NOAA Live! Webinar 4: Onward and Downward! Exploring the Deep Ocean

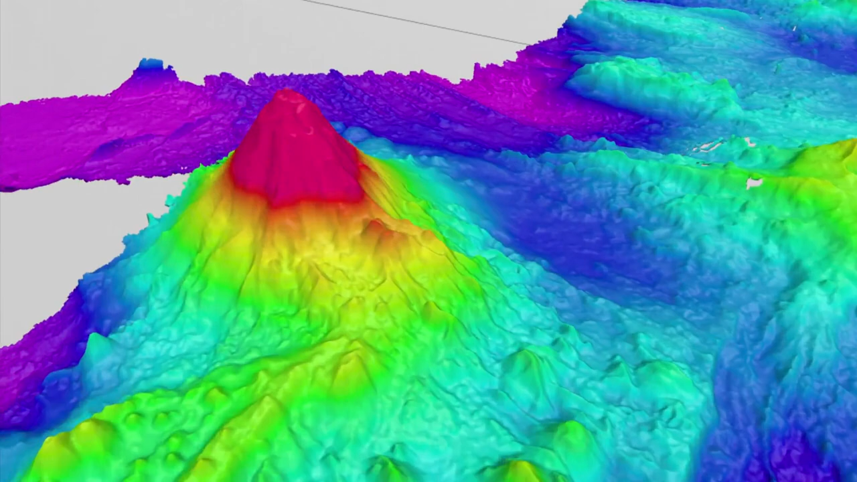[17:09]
So not only are we mapping a larger area of the seafloor, we're actually getting a much more accurate measurement of the depth of the water.
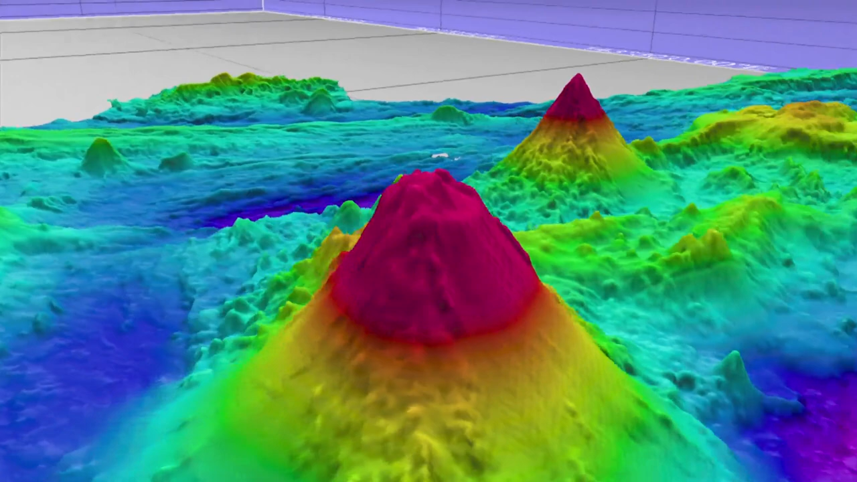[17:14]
The word that we use to describe the shape of the seafloor is bathymetry.
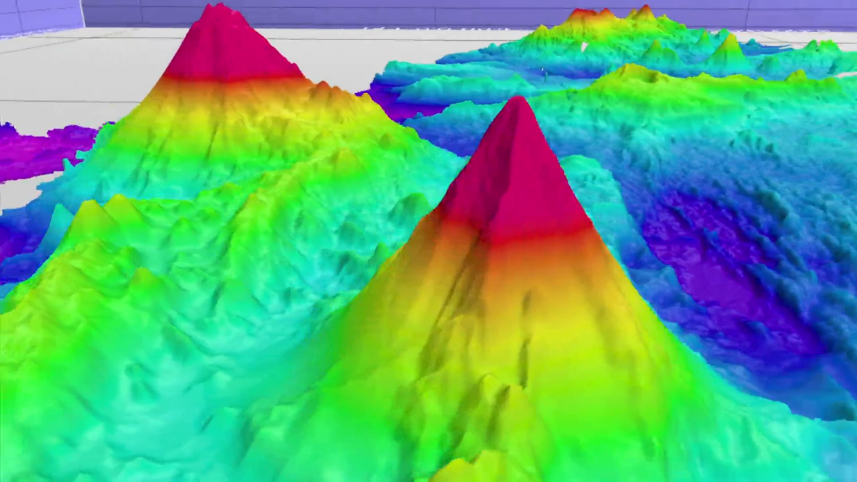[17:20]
The maps that the Oceanus Explorer is making are incredibly exciting. They're not only giving us a new view of the surface of the Earth,
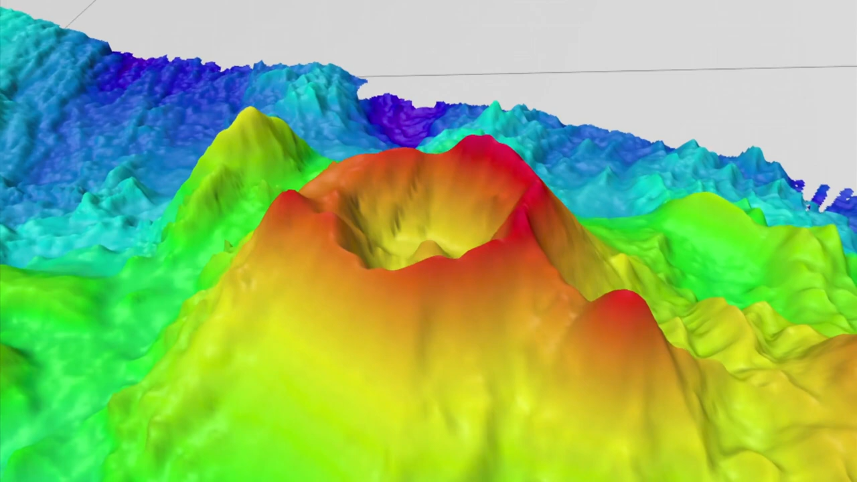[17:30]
they're making discoveries of volcanoes and other major
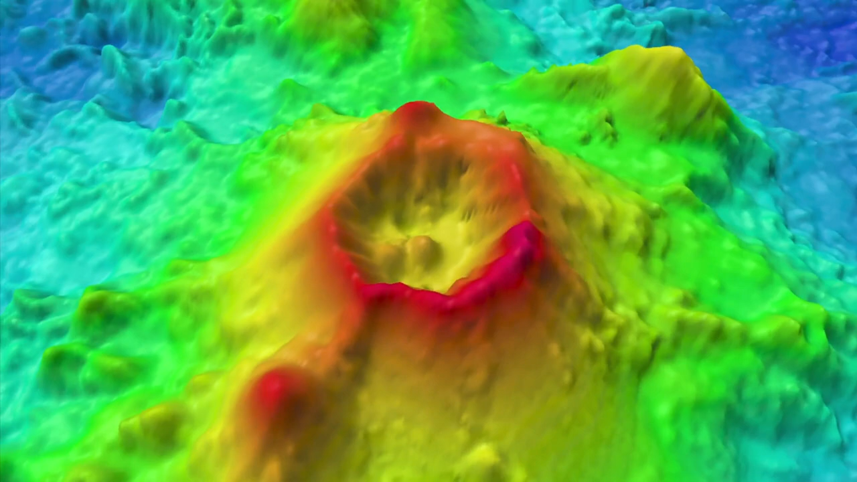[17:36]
mountains and canyon features on the bottom of the ocean.
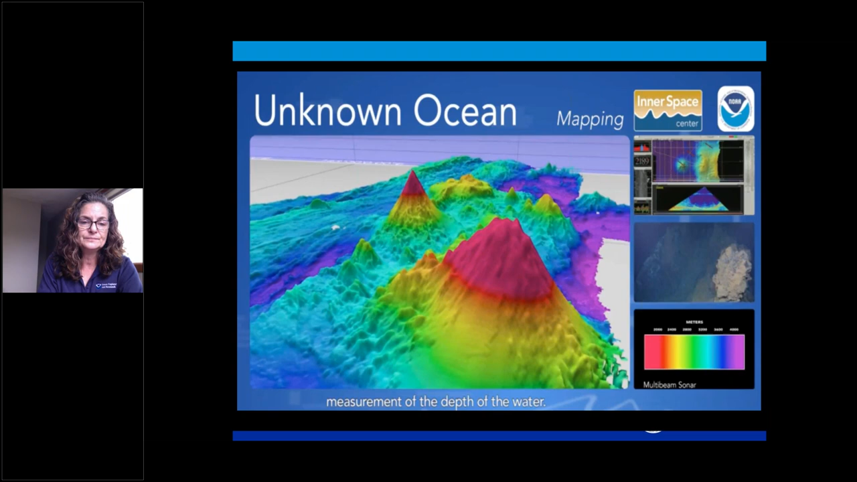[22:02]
So while the ship is mowing the lawn, you know, over an area, that's the way the data is visualized as it comes in by those specialized technicians on the ship. And then I don't know if you want to move along. I have a little activity I can share with folks that they can do at home.